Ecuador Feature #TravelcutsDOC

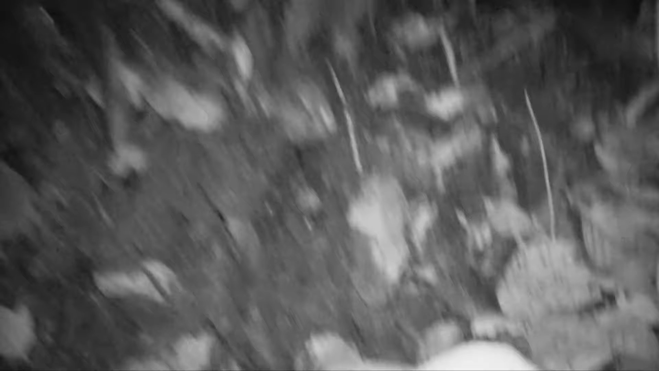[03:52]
There's a lot of water. There's one. There's one. Snakes. About it.